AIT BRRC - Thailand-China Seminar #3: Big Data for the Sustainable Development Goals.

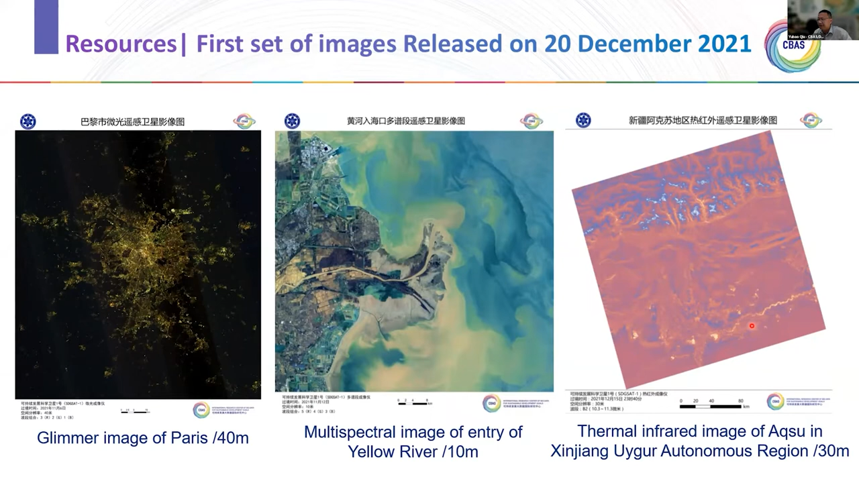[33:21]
spectral image on that yellow delta. And also we have the infrared image on that. So this is a reflected energy and the temperature things. And besides the data, we also produced